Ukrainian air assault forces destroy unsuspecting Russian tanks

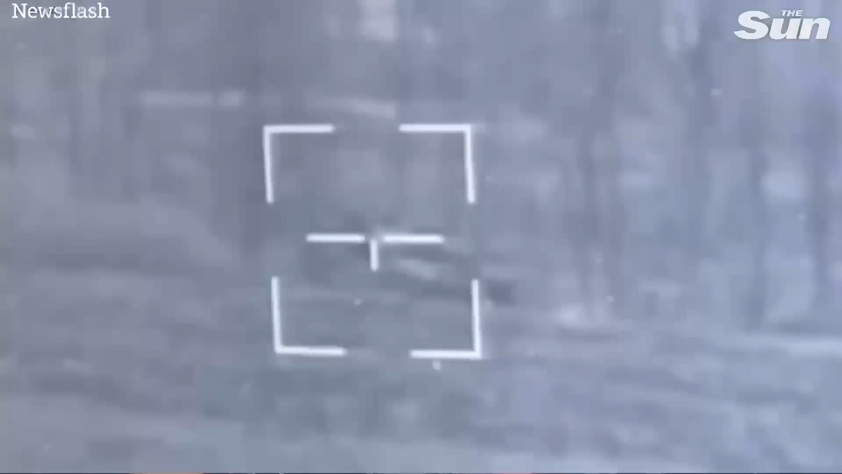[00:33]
Ми быстро розложились Ну і прямим попаданням Йому прямо під башню Ми знищили ще два танки Особовий склад Вони побачили,